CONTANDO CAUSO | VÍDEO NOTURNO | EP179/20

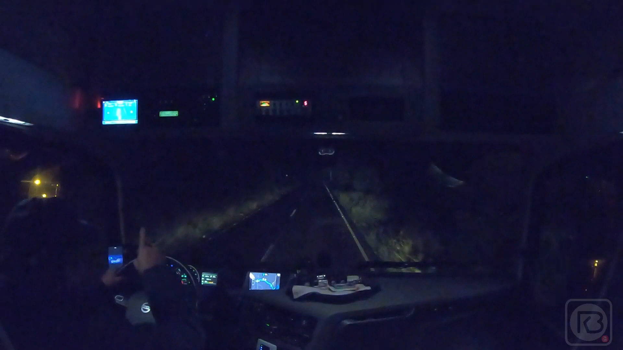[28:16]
Tem outro lá também. Bem, aquele. Ele faz uma curva mesmo com força. Aqui já temos subindo a Serra do Pinto, que o pessoal chama. Viu? Aí levava merenda, né? Ali pelas 9 horas dava aquela pausa pro café, né? Pô. Para o pessoal merendar, né? E a merenda era na sala de aula mesmo.